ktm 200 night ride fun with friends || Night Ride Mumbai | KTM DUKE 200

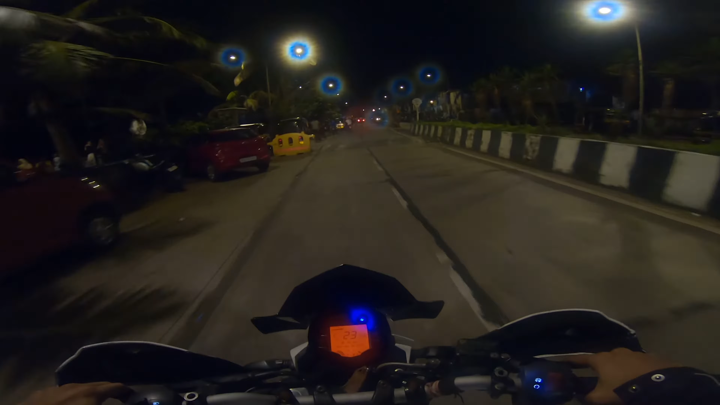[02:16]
कि इतने बड़े बड़े स्पीड प्रेकर है न भाई यहां सच में गाड़ी पूरी रोकनी पड़ती है